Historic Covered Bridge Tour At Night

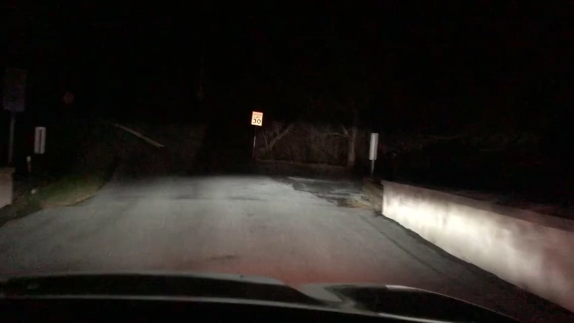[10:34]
This is Rex Covered Bridge. Rex Covered Bridge, Chris. Yeah.